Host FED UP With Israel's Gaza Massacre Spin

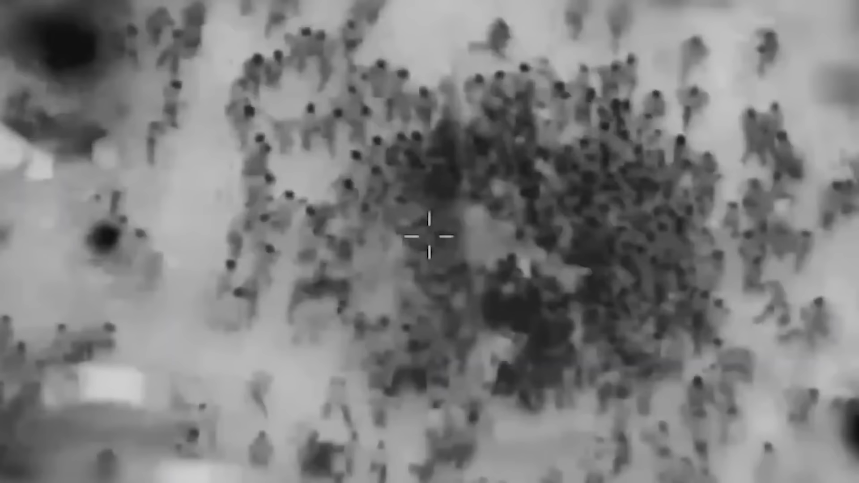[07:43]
So, yeah, there's no sound, but perhaps they put this out because it almost looks like they're ants, or you can't see their faces, but this is what the reality is here.
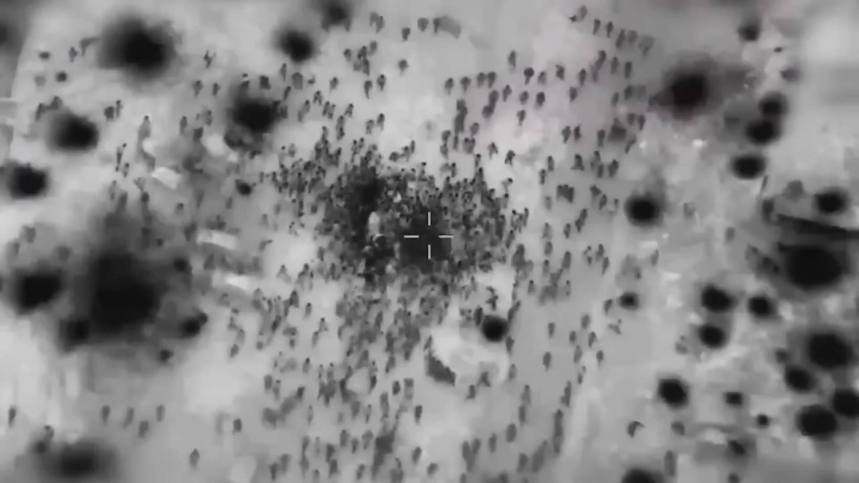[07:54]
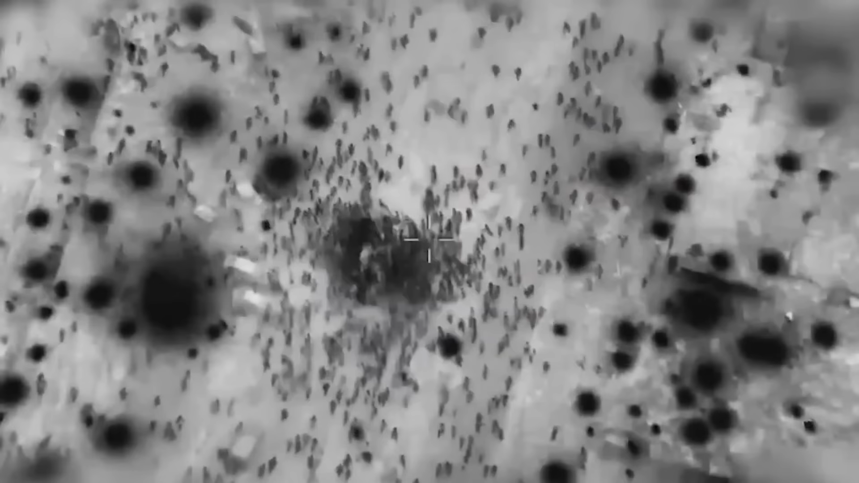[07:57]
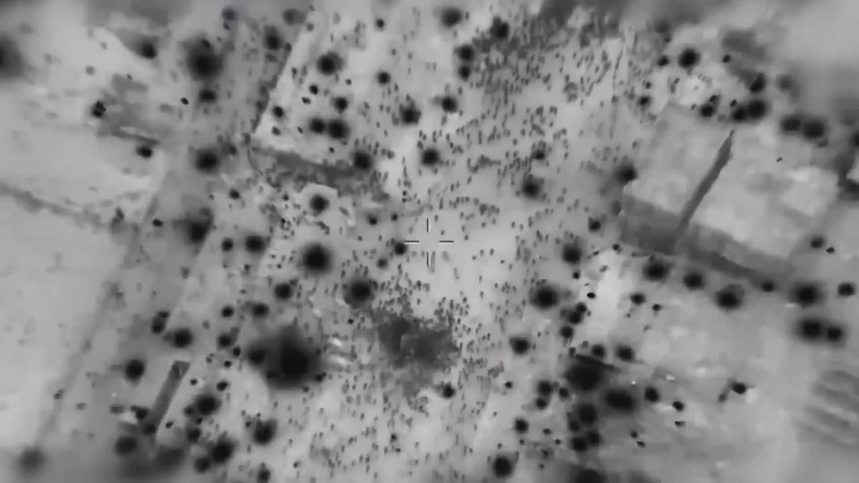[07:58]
People are just running desperately to try and get food. Food.
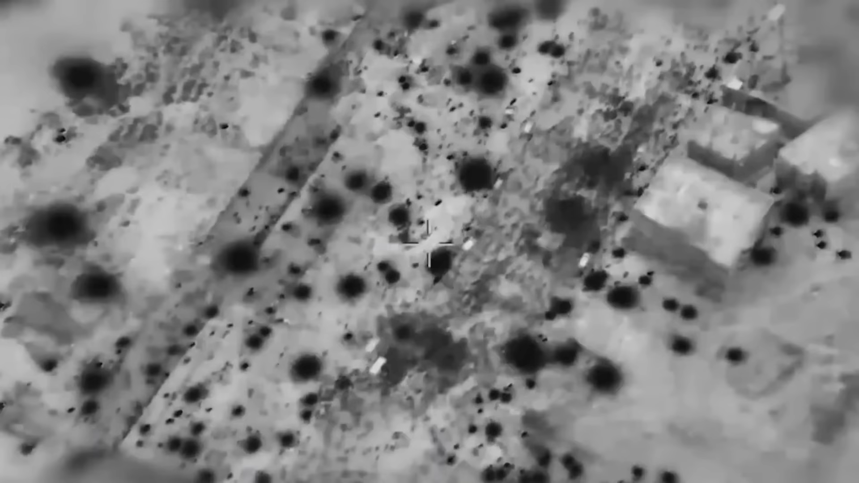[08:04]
I mean, this is kind of useful in the point of view from the Israeli military,